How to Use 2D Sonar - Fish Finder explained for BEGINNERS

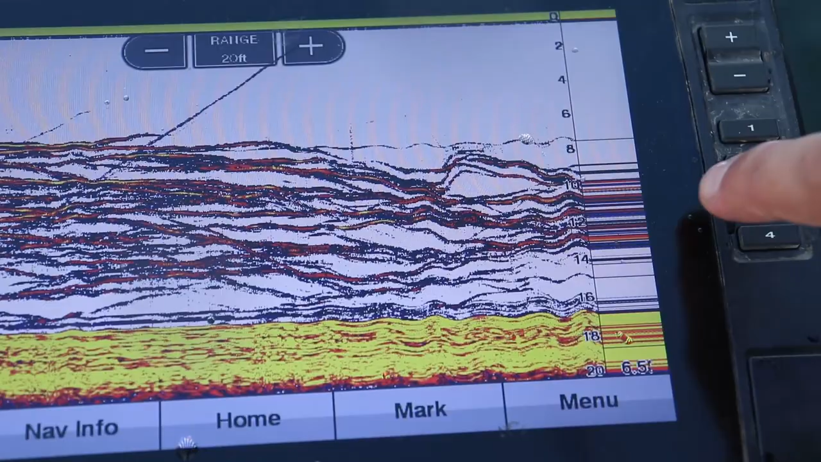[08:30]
So now that we got an understanding of what 2D sonar is what it's showing us and in relation to the screen what is directly under the boat or under the transducer and what is historical data let's try to catch some fish with this jig setup and be able to actually see them on the a scope hit the jigs.
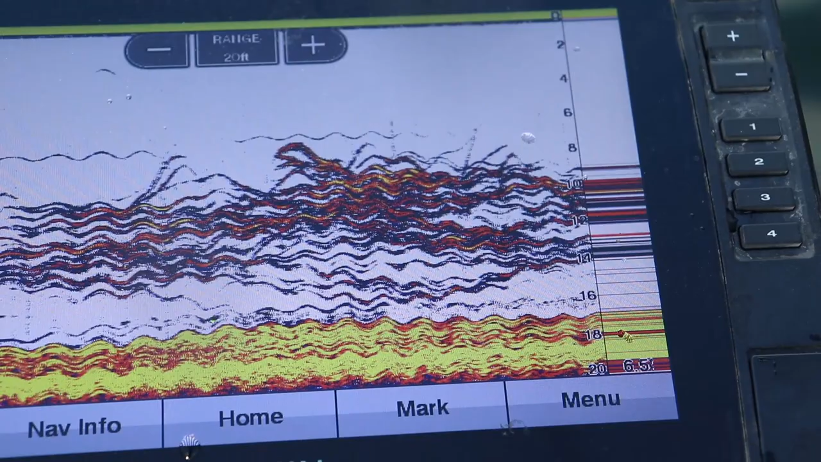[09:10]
There's it. Oh there he was. There he is.
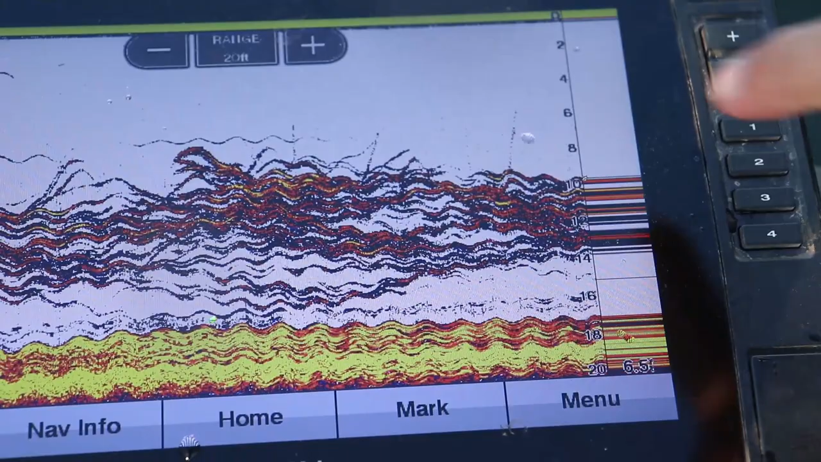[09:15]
See that line going straight up it's hard to see but that's that fish run as I set the hook. He's not that big a fish that's why the line wasn't that big.
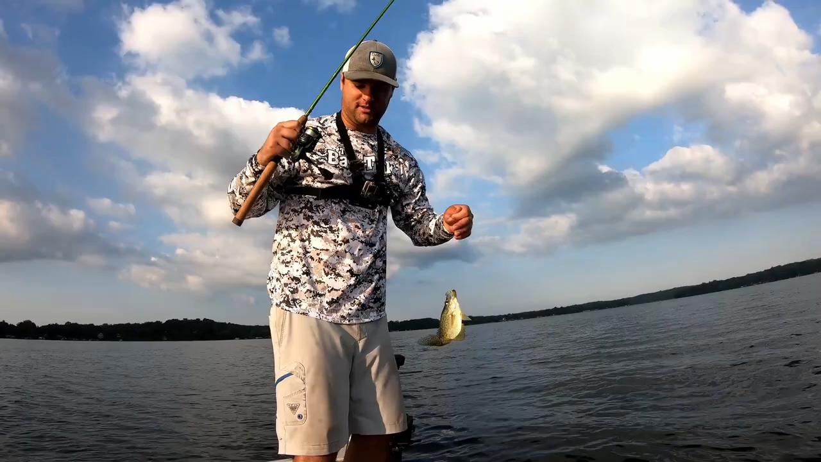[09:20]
But hopefully this kind of gives you an idea of what these crappie look like a 2D sonar when you're sitting right over the top. A lot of people get confused when they're sitting right over the top of fish and they look like straight lines and they think you know your sonar is broken.
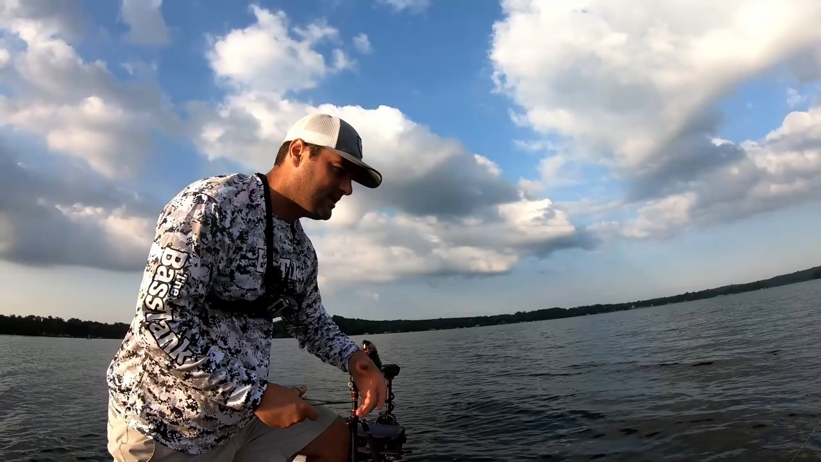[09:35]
This kind of looks the same way with down imaging which I'm gonna do a different video on.
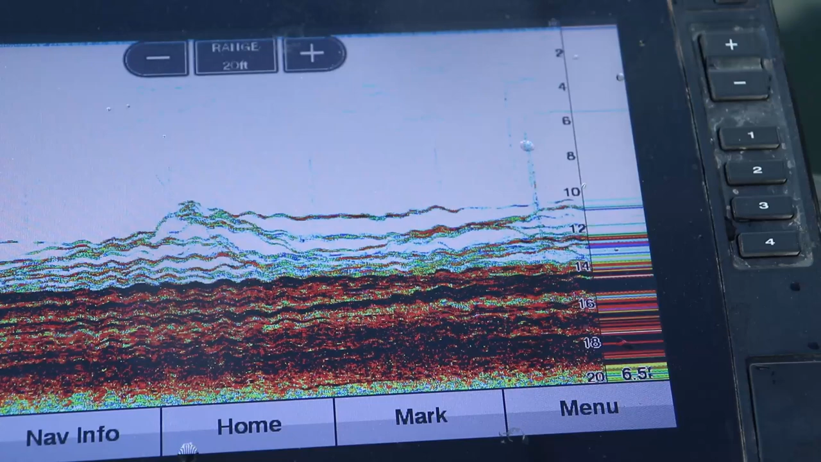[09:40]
Dark red is that hard image or that hard return. Your brush pile and these blues and these greens those are those crappie. So there you have it.